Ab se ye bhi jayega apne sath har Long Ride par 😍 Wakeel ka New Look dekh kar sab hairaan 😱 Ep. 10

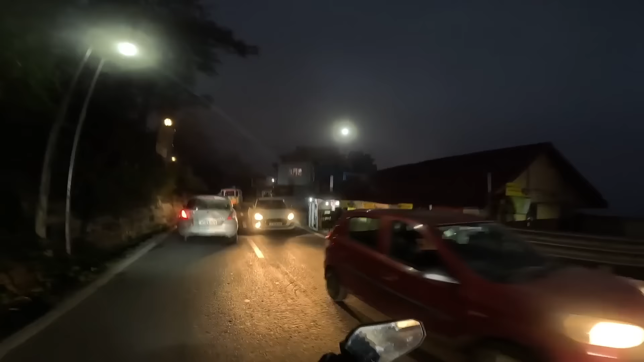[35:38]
वो लाइट देखो ना कैसे धुंधली दिखाई दे रही, गोप्रो में इतना नहीं पता लगेगा, मौसम एकदम बर्फीला हो रहा है।
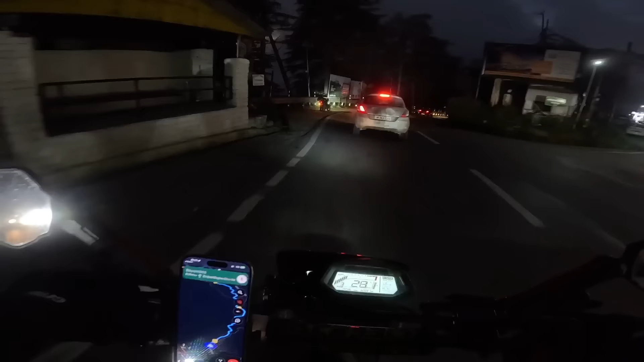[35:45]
ये रहे हमारे वकील साहब, वकील साहब आ जाओ, इनका बीच बीच पे फोन आ जाता है, इंटरकॉम चार्ज करना भूल जाते हैं। लाइट जला ले वहाँ पे, तो लाइट है तेज, ये देखो लाइट बंद लाइट ऑन, क्या तेज लाइट है ना,
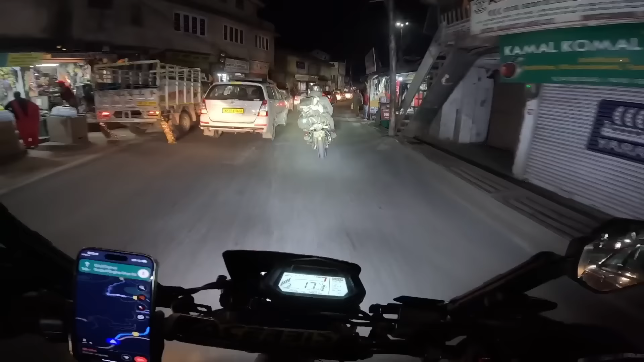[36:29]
मेरे आगे एक बाइक जा रही है, बहुत सारा सामान टांगा हुआ है, ट्रैवलर ही है, राइडर है, और पिलियन के साथ बहुत दिक्कत आती होगी भाई, कहाँ सामान बांधोगे, कहाँ पिलियन बिठाओगे।
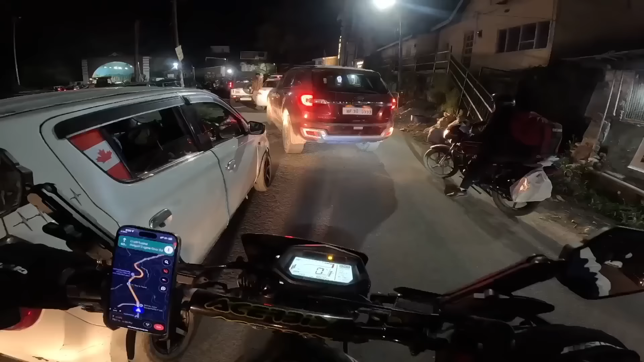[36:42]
ये देखो एंडेवर वाले ने कहाँ घुसा रखी है, पीछे से लाया पूरा जाम तो लगा हुआ, और ज़्यादा जाम लगा दिया। अंकल गालियाँ दे रहे हैं उसको, गालियाँ तो नहीं बोल रहे होंगे, फंसा दिया।
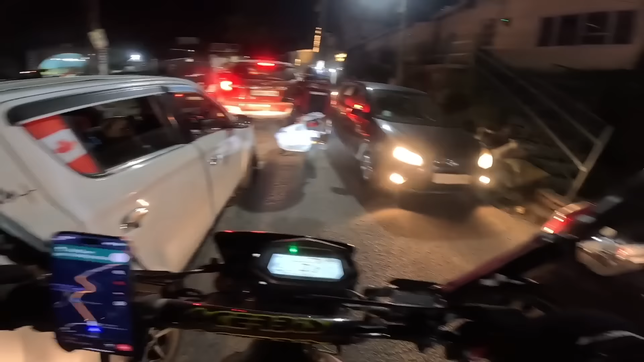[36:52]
अभी देखना सामने वाले पहाड़ पे घर ही घर नजर आएंगे, वो देखो, ओ भाई साहब कितना ही बड़ा शिमला है ना, घर ही घर, और घर से ज़्यादा होटल होंगे ना ये। हाँ अब देखो लेफ्ट साइड में छोटी छोटी लाइटें हैं ना।